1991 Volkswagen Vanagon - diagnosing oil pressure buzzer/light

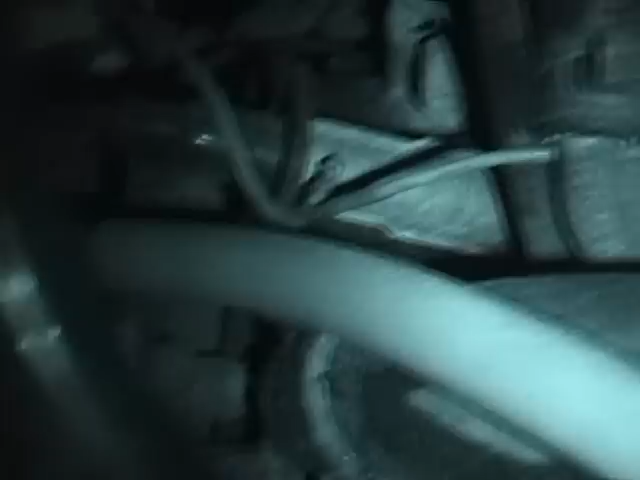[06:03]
okay, if you, just see if this is, yeah, if you look right there, you'll see this wire has been patched.